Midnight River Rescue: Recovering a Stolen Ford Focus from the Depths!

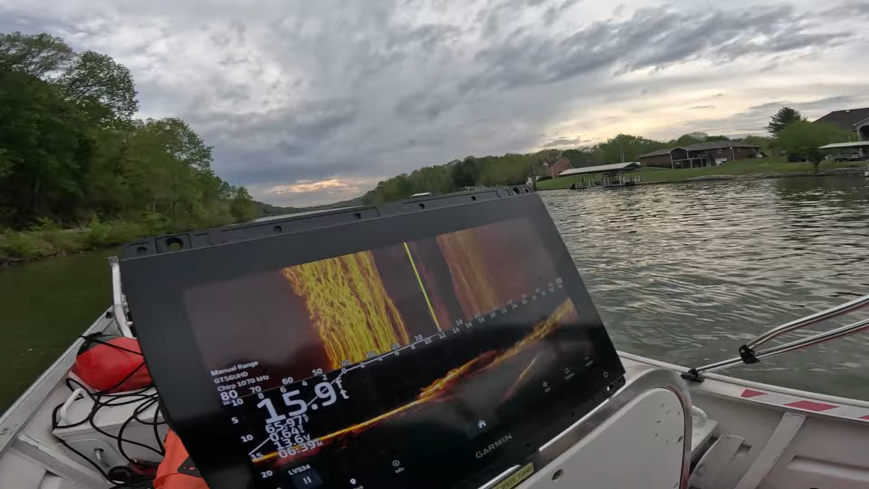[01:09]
On screen: depth 15.9 ft
Yeah, we saw that on the way through here. We saw it, it looked way too small though.
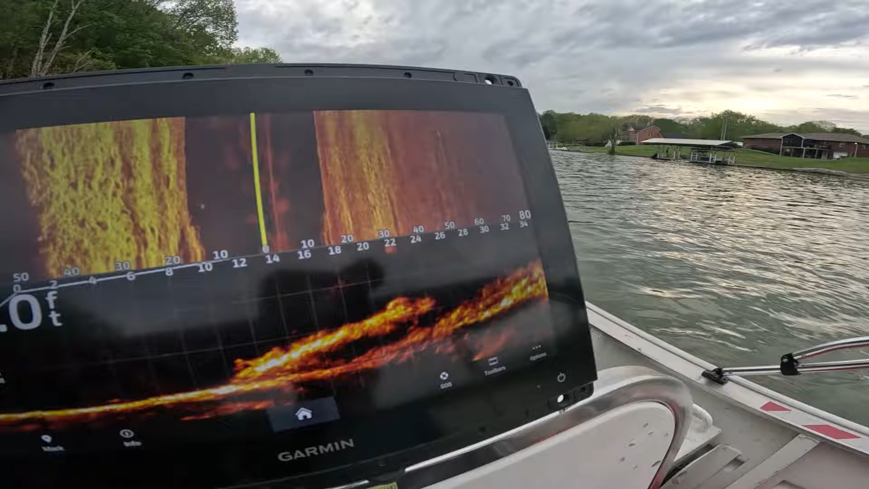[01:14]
I think we're just going fast because like, I mean, there ain't no denying, that's definitely a car.
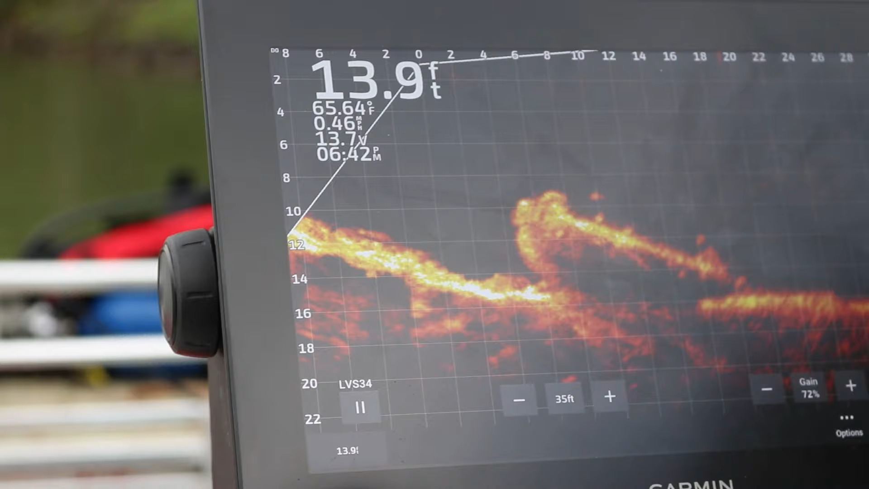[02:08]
On screen: depth 13.9 ft, water 65.64°F, speed 0.46 mph
Kind of looks a little round.
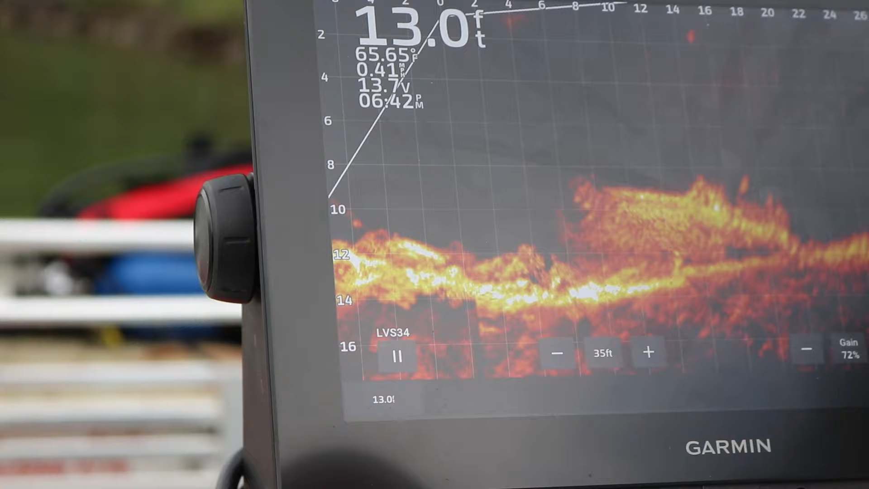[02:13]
On screen: depth 13.0 ft, water 65.65°F
That looks like a, I think it's a hatchback. It's a hatchback, but it looks like it's got a big butt. But I now like I think it.
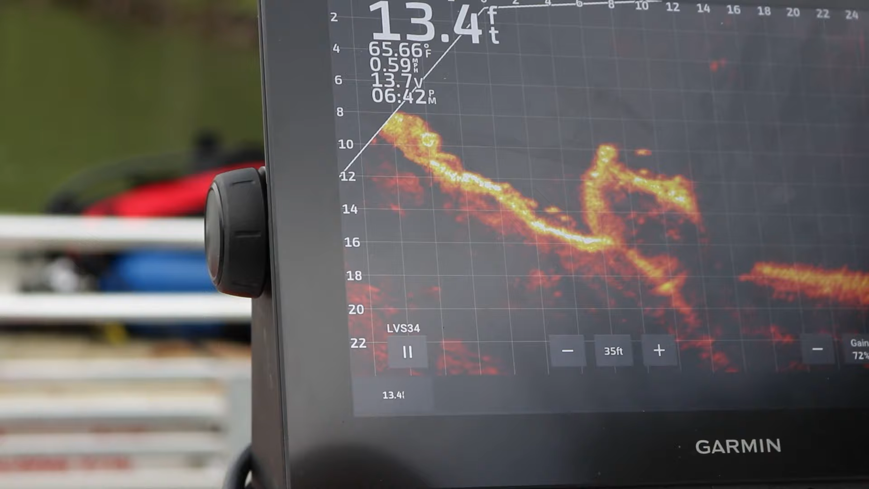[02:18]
On screen: depth 13.4 ft, water 65.66°F
We're like right on the, it's, I think it's facing that way. I don't think it's a Celica.
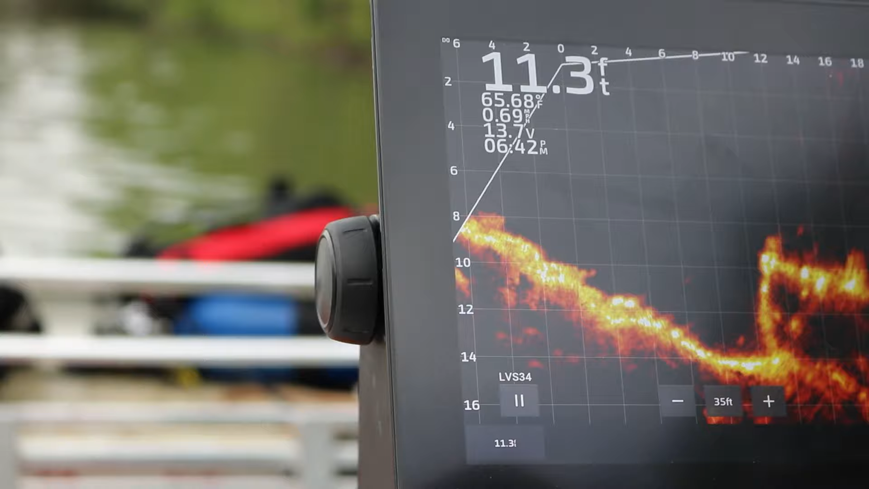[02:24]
On screen: depth 11.3 ft
I can't tell you, to be honest, man. I don't think a Celica, it's a lot flatter car.
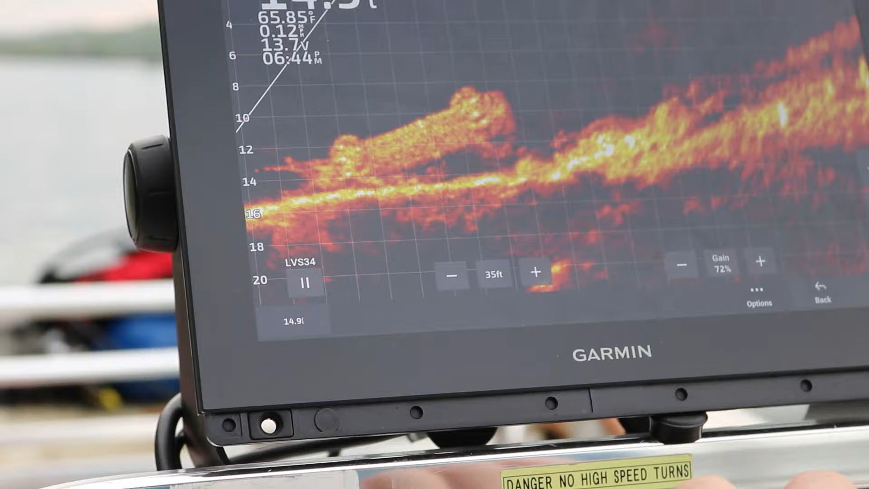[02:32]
On screen: water 65.85°F
Really short butt.
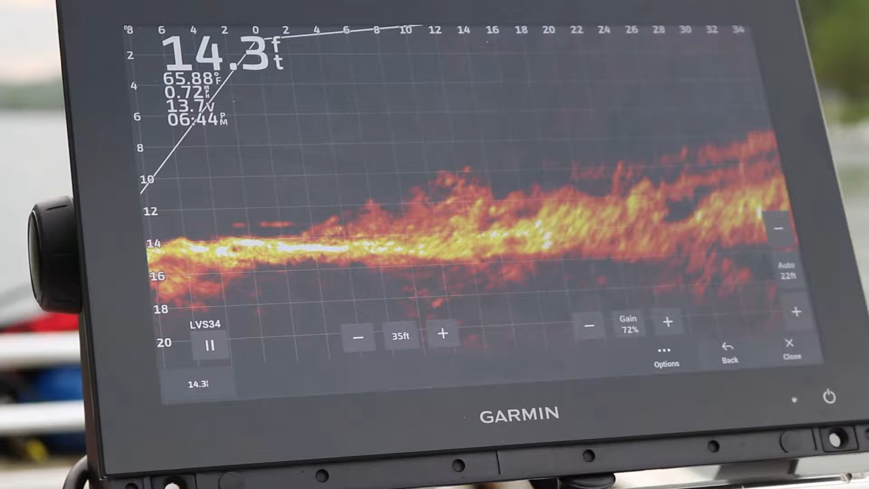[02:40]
On screen: depth 14.3 ft, water 65.88°F
I don't think that shot makes me think it's not a Celica, but I would love to know what it is. I mean, I'm assuming, let's see, is this a carport?